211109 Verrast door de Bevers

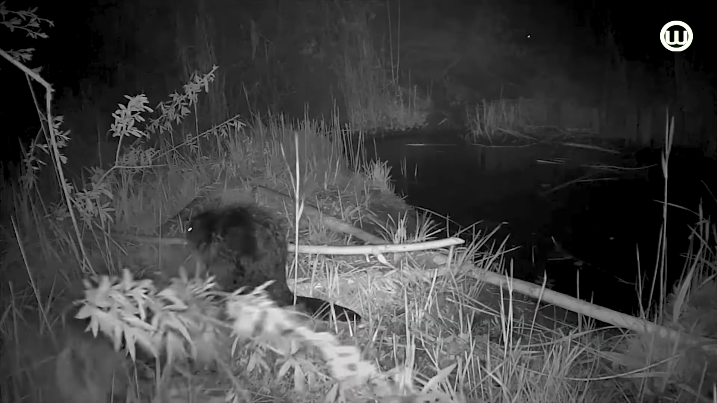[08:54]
Direct als de mais weg is dan beginnen ze aan de waterplanten. Maar ze gaan zich hier vasthuizen. Dus we zullen steeds meer schade krijgen, landbouwschade. En het risico dat we met de trekker een keer omgaan. En wat kun je daarmee? Jullie melden het? Ja, wij melden het. Het beste kunnen wij het bij de provincie melden.